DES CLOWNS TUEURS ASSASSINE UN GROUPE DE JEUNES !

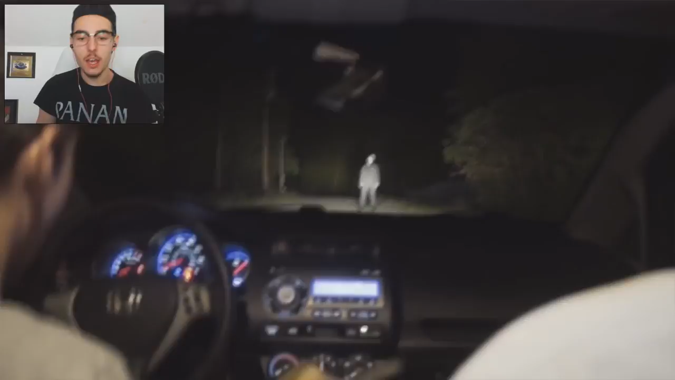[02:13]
A la base Il devait faire Une vidéo Prank Fake Donc là c'est Ils essayent de faire Une vidéo fake Mais ça va pas se passer Comme prévu Il y aura vraiment Un vrai clown